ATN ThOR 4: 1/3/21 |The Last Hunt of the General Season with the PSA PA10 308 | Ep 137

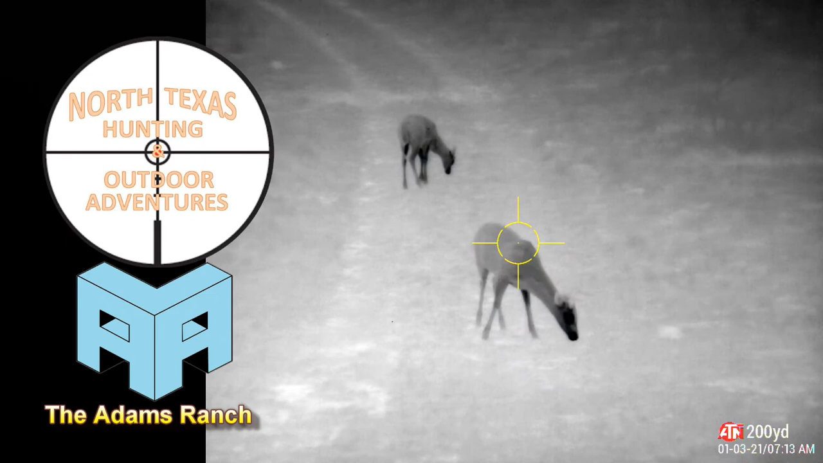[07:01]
I don't know it might be it might be a six it might be a six he's young he's a young one it's cool Oh, that's a button buck right there.
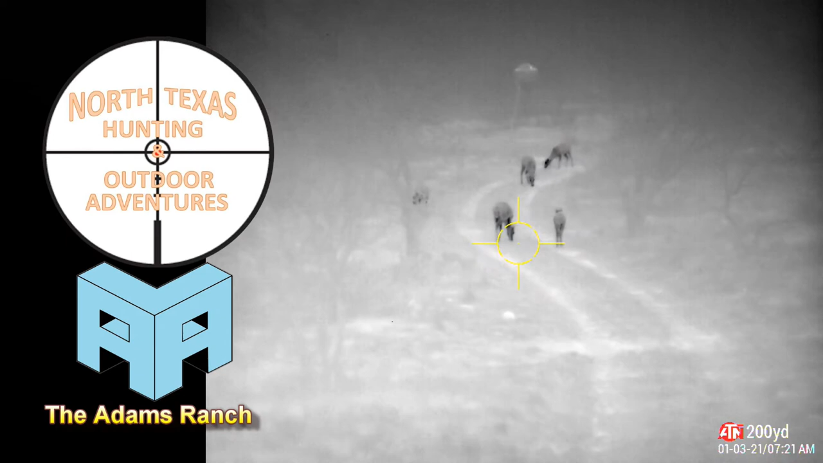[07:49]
hoping that I would see activity, and sure enough, it worked. But none of these are the ones I want. I'm looking for that 13 point. Yeah, this one right here is a 4 point. This one here is a 6 point, maybe a 4.
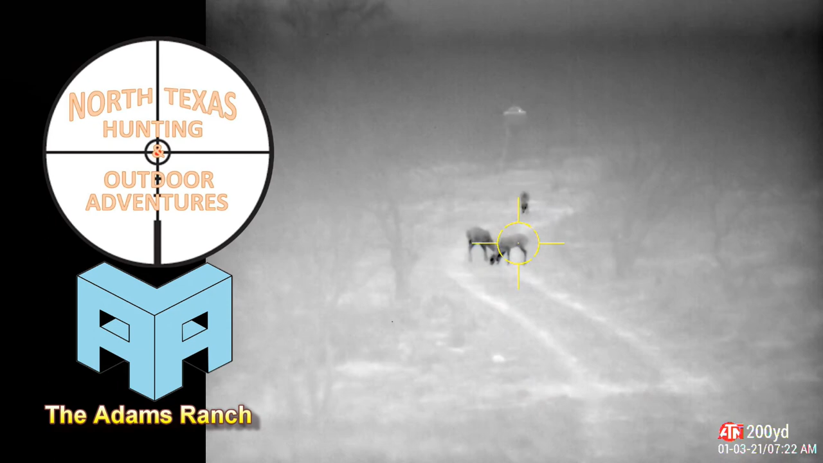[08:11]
This is a button buck. So, so far, it looks, it appears to be, all them boys are just running together, being all buddies right now.